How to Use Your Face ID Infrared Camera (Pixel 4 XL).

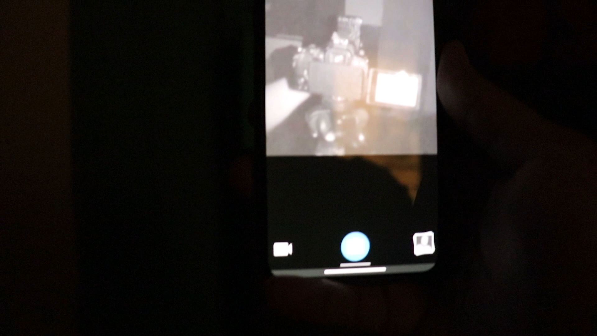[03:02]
towards anything and i can see it easily on my iphone 11 pro max